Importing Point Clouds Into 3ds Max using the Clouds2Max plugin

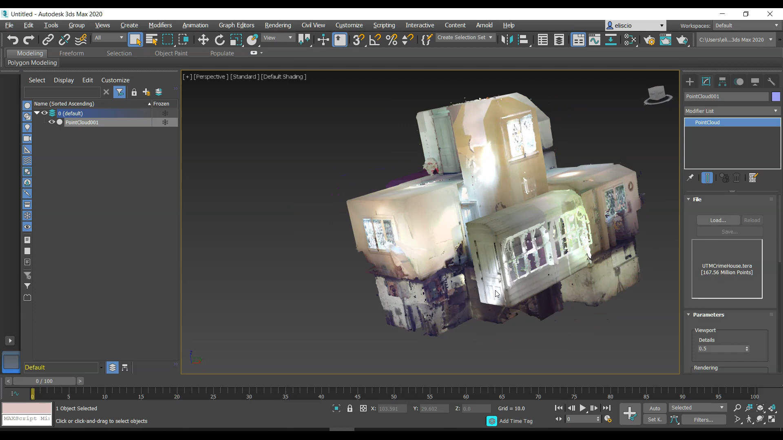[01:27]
around no problem now one thing you'll notice here is that this particular point cloud is way off of the ground plane and of course i can adjust its position
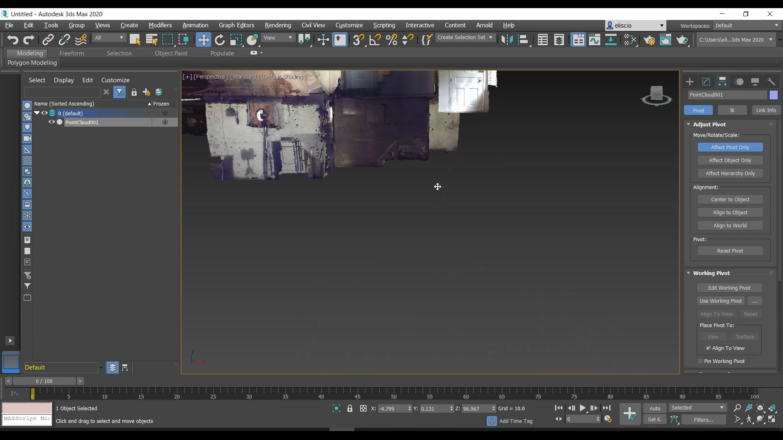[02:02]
the point cloud here and i'll zoom in here so you see it's right there so i can take this now and i can just slide it down to the base of the point cloud or you can move it anywhere you want really i'm
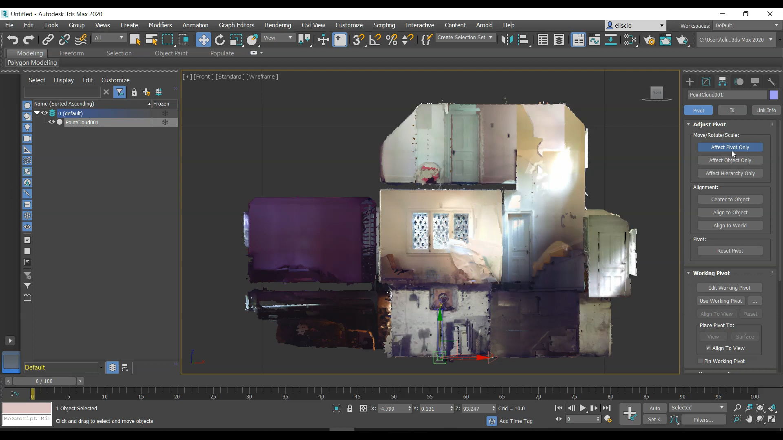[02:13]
going to uncheck that go back here and you'll see now that my z offset is about 93 and i'm going to hit zero and my point cloud has just
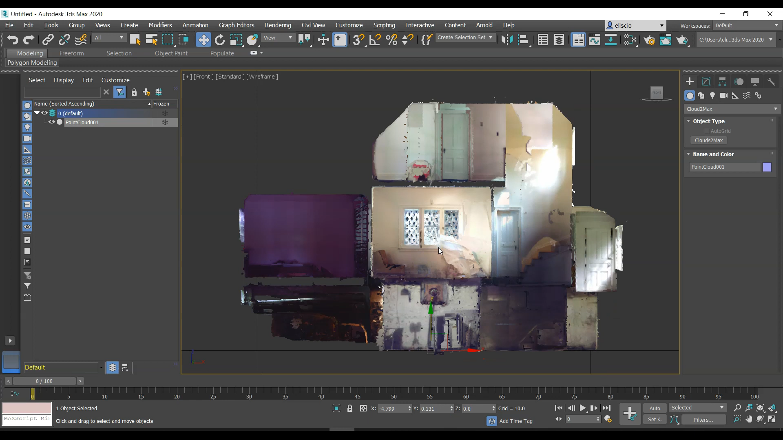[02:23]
dropped down to the base and if i go to the perspective view and zoom in there we go and you'll